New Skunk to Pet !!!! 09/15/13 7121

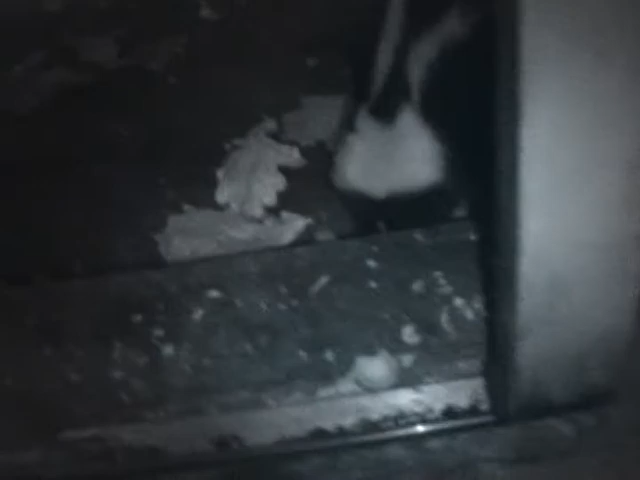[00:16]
Hold on. You need some more food. Here you go. Oh, boy. Not you. I've got a baby raccoon here. Hmm. Come on. Well, hi. You must be hungry, huh? That chicken is good.
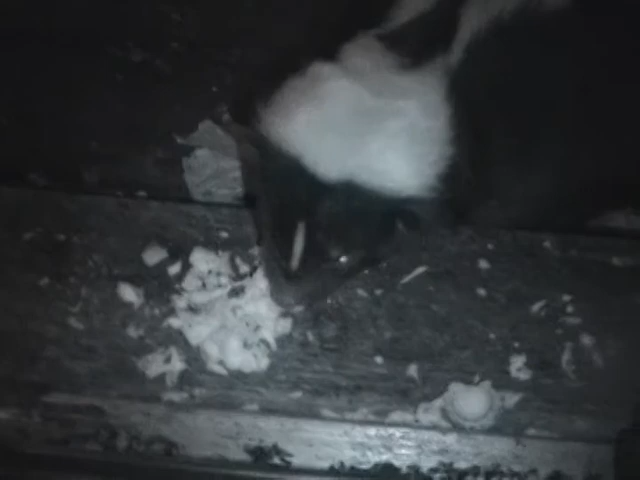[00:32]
That's good stuff. Mm-hmm. Come on. Can I pet you? No way, Mom. Well, hi. You have a pretty face, too.
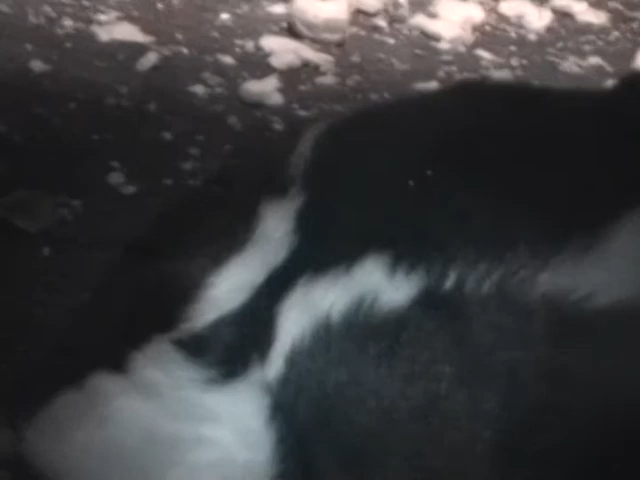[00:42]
But I like my stinkers better because stinkers has a nicer pattern. Mm-hmm. Oh, it's okay. Come on. I think you're going to let me pet you in the end. Yes, I do. Oh, look at that face. You have big ears. Come on. Oh, hi. It's okay. It's okay. You're going to stomp at me? Not even stomp. See?